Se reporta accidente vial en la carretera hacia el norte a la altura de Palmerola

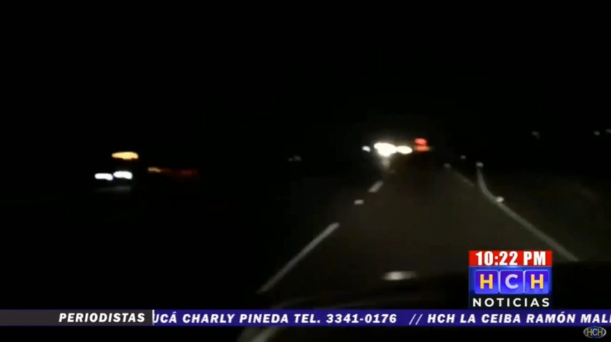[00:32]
Esto en la carretera CA5. En la carretera CA5, el kilómetro 70,